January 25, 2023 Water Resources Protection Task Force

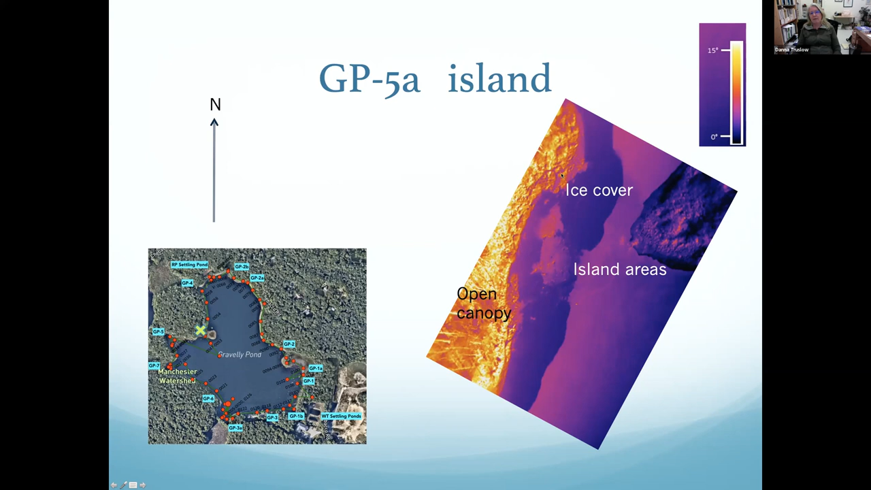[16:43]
So this is giving us a good delineation of what we're seeing there. This area is cool. There doesn't appear to be any inflow in this area. This is another area that's pretty dramatic.